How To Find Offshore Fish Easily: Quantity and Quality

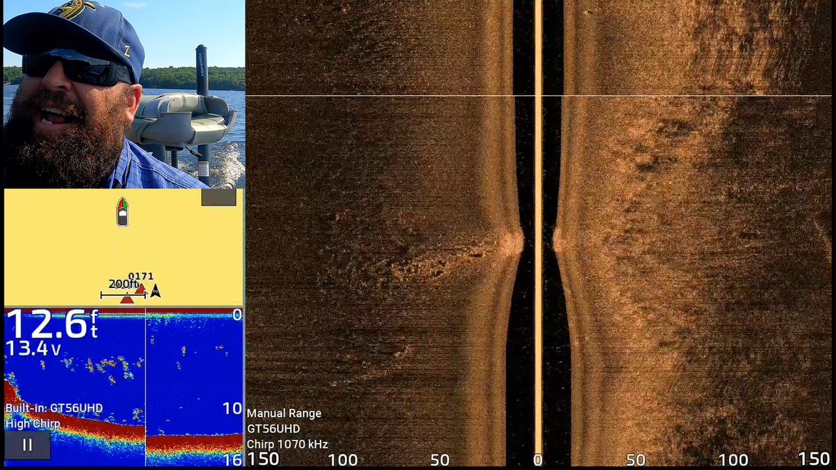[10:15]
On screen: depth 12.6 ft
So that should hold some fish. It could hold the biggest fish.
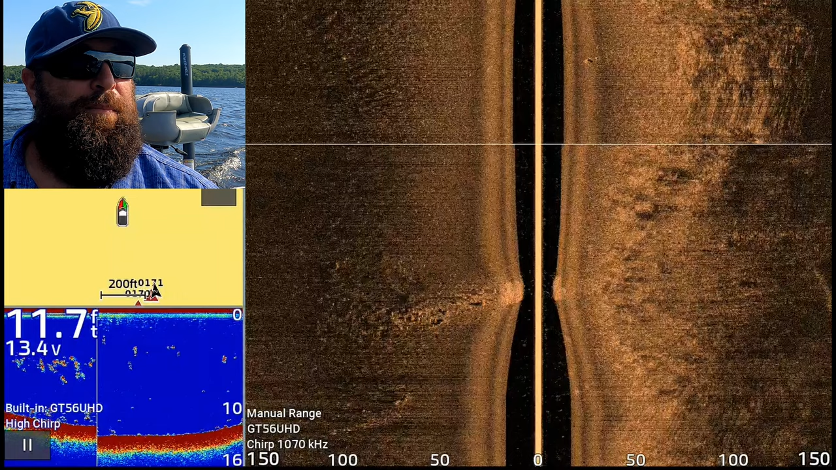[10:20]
On screen: depth 11.7 ft
I'm hoping we find some humps out offshore.
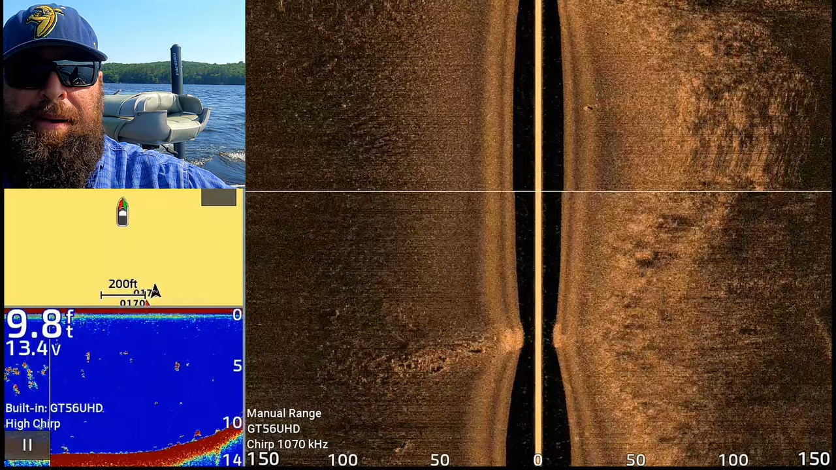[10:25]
On screen: depth 9.8 ft
You know, we'll do a middle run, getting a little shallow here.
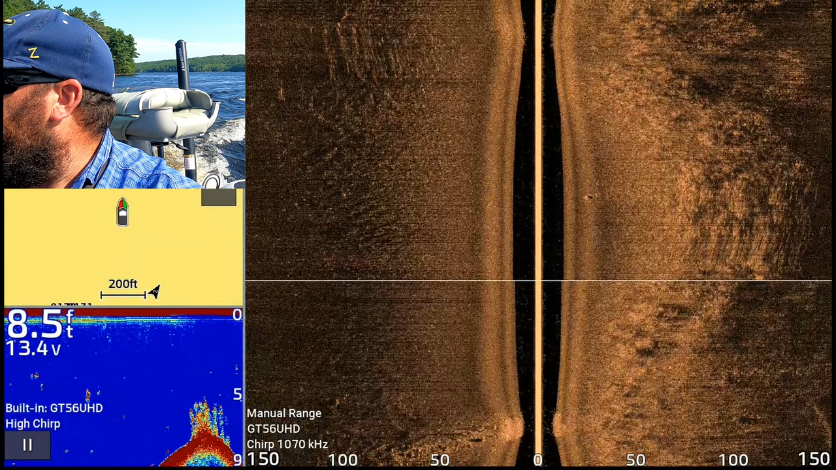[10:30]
On screen: depth 8.5 ft
I've noticed anytime I get in that five, five, six foot range, there is grass on the bottom.
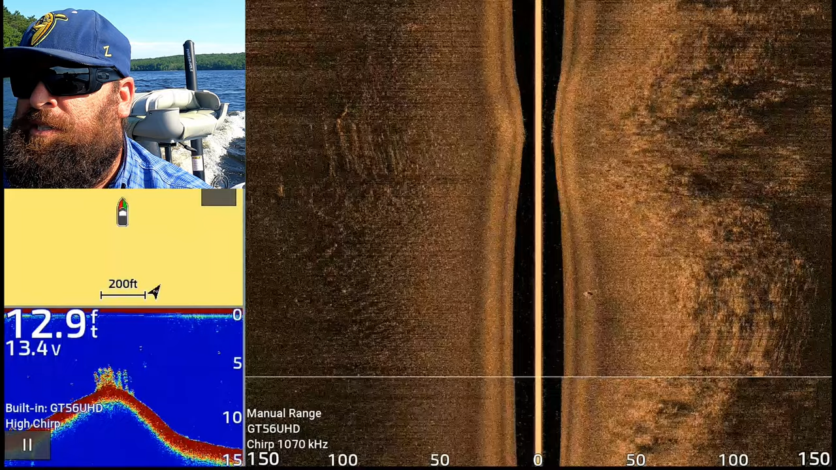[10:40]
On screen: depth 12.9 ft
So definitely a fertile pond. Not really marking much grass.
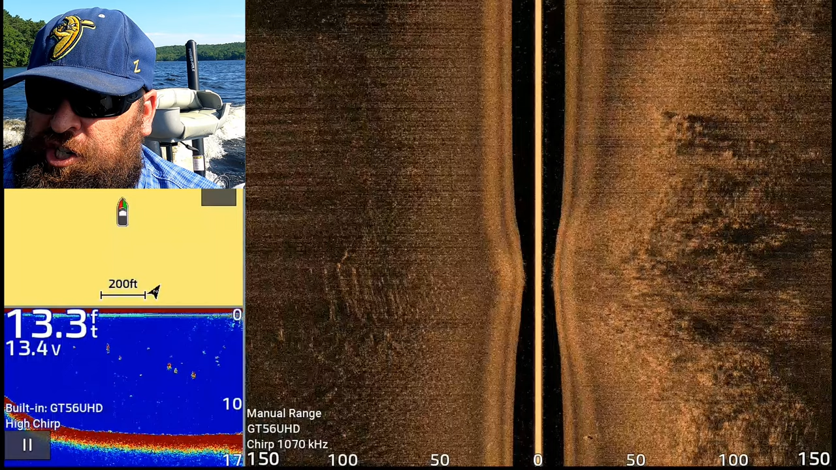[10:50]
On screen: depth 13.3 ft
I'm not putting waypoints down for the grass because I pretty much found it everywhere so far.
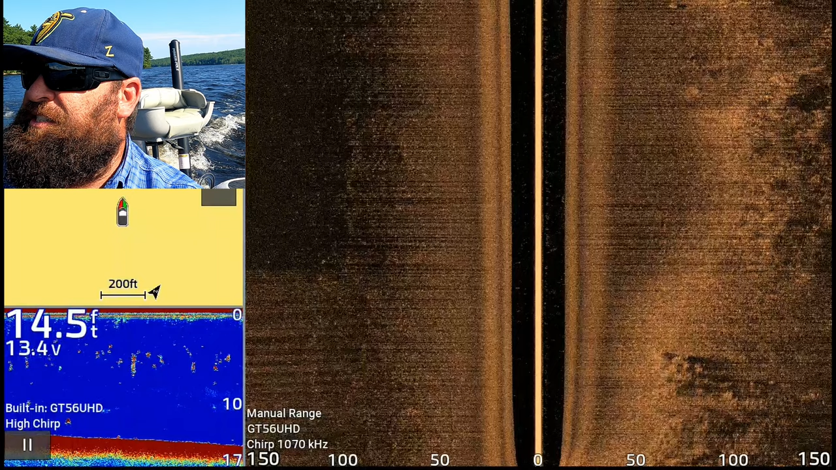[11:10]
On screen: depth 14.5 ft
And it has ledge out of the water. So we might have some more ledge running off.
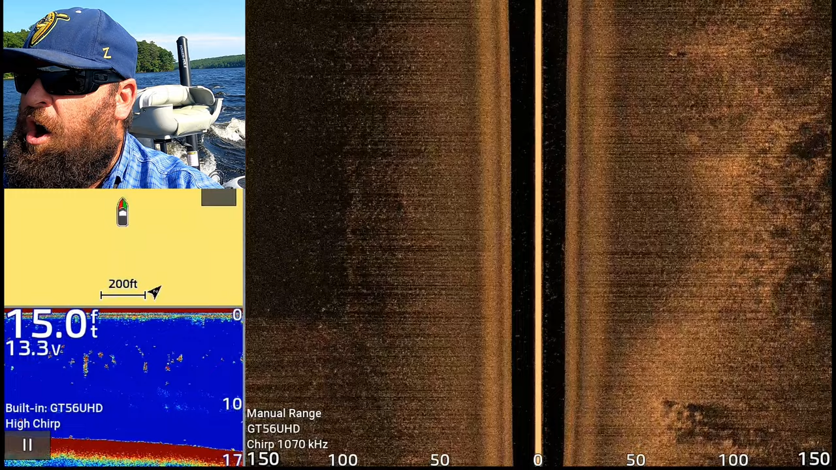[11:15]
On screen: depth 15.0 ft
And then typically you'll find big boulders on the sides of that ledge where they've rolled off the ledge for a glacier deposit. Yeah, there's a boulder right there as you can see.
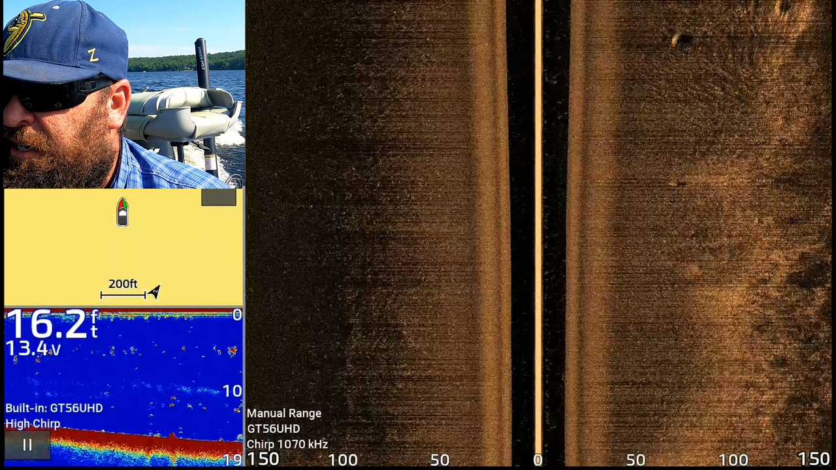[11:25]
On screen: depth 16.2 ft
So I'm seeing two boulders on the right right now, similar to the size that's at on shore. Not quite enough to hold fish in my opinion. You know, if I'm there, I'm going to put a cast on it.
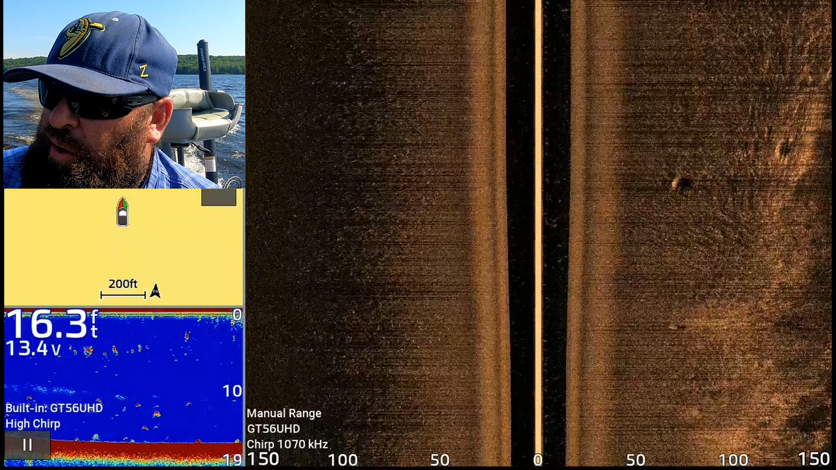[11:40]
On screen: depth 16.3 ft
I'll throw the live scope at it, but it's good to start seeing some structure.
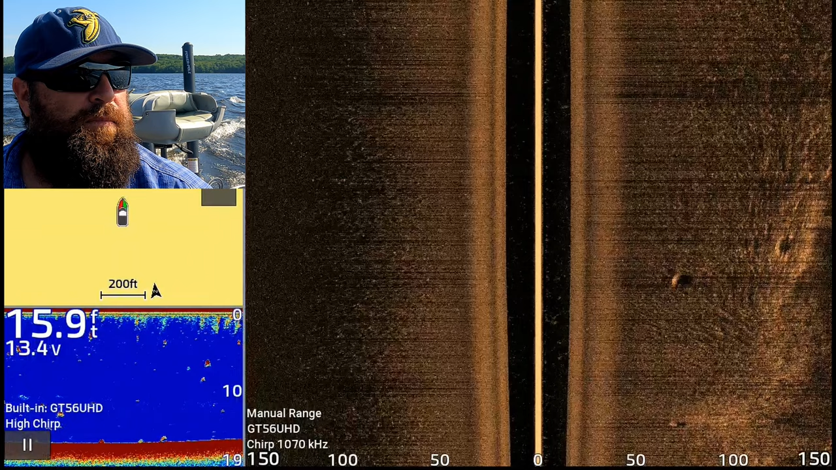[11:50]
On screen: depth 15.9 ft
But we haven't seen much for depth yet.
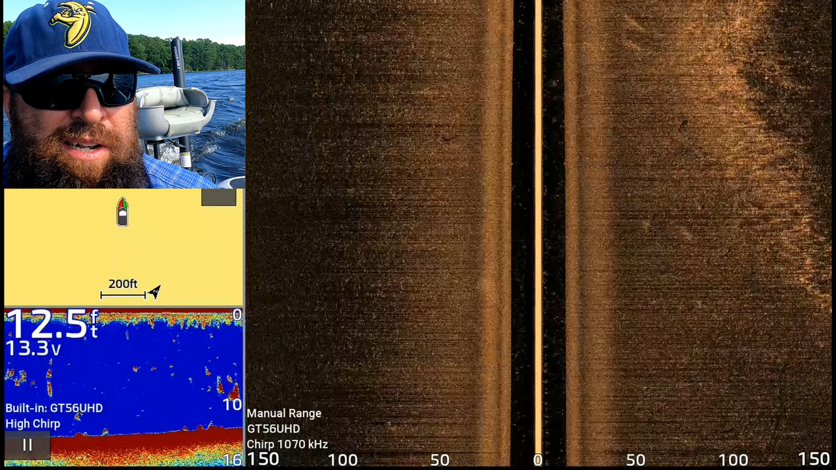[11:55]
On screen: depth 12.5 ft
We've seen like 12, 13 feet. Nothing crazy.